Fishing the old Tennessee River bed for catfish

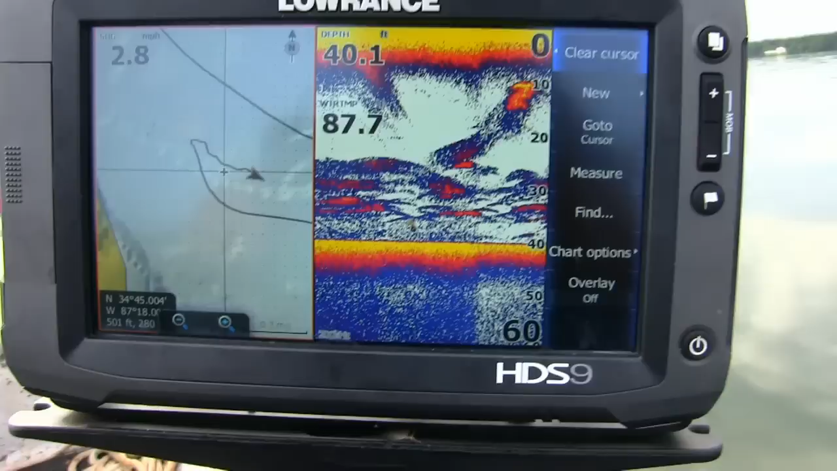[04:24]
On screen: depth 40.1 ft
There's a lot of bait here and I do see some fish, but they don't seem to be active.